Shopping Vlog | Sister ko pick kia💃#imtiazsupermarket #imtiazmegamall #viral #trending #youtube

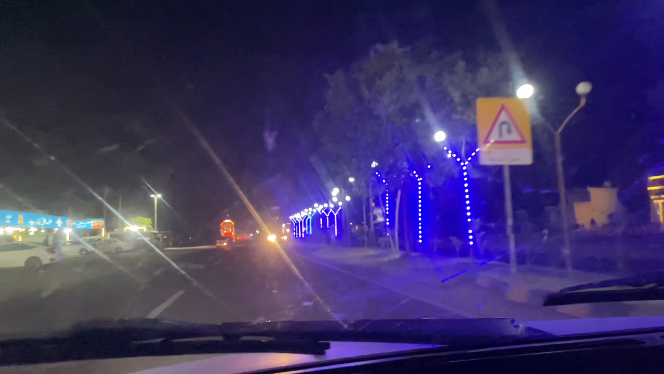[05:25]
लेकिन हमें भूख बहुत ज़्यादा लगी हुई है और इतनी क्रेविंग भी हो रही है और ये देखें इतनी अच्छी लाइटिंग इन लोगों ने की हुई है यहाँ पर।